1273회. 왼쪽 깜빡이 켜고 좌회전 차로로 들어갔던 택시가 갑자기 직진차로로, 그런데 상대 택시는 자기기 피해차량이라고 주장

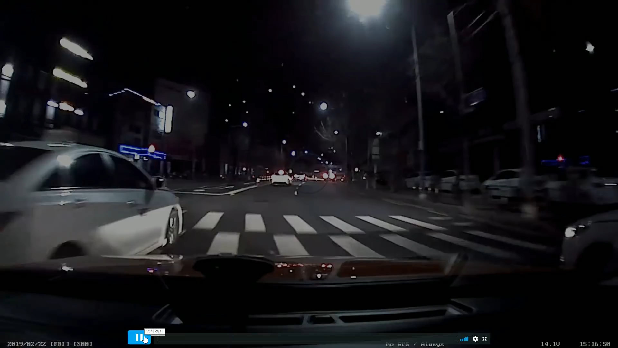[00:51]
1, 2, 3차로에서 2개 차로로 좁아듭니다. 상대차가 1차로 들어가서 깜빡이 왼쪽 켜고 있죠. 여기서 들어오면서... 다시. 상대차가 어떻게 가나요?
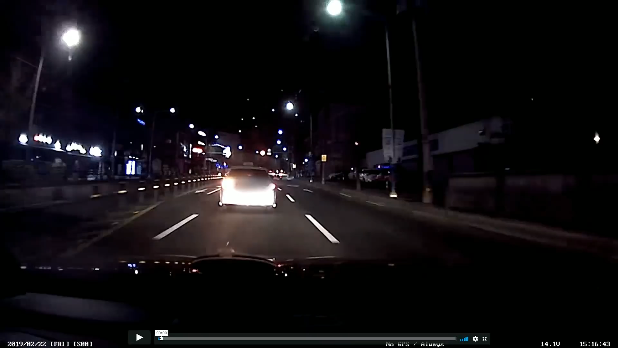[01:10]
상대차가... 깜빡이 켜고 왼쪽은 무슨 차로죠? 직진할 수 없죠? 그리고 여기는 유턴과 좌회전만 되죠? 그리고 신호는 황색 전멸이죠? 그런데 여기서 들어옵니다. 다시. 저렇게 들어오면 저기는... 지금 이쪽은 여기가 3개 차로고요. 건너편은 저쪽이 3개 차로 있죠? 왕복 5차로가 되는 거죠. 3개 차로에서 여기는 차로가 없어지니까 1차로, 2차로가 되는 겁니다.
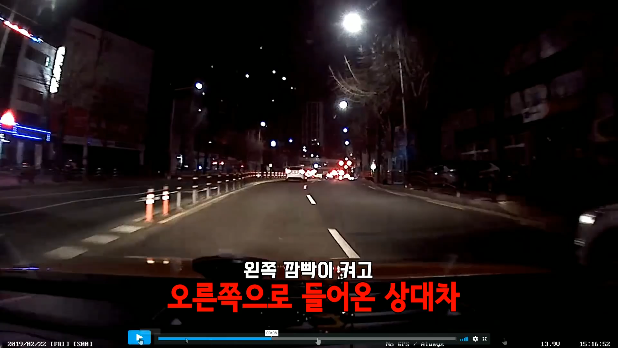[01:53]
몇 대 몇입니까? 이걸 몇 대 몇에서 따질 게 없죠? 상대편이 왼쪽 깜빡이 왼쪽으로 가려다가 갑자기 직진으로 들어왔어요.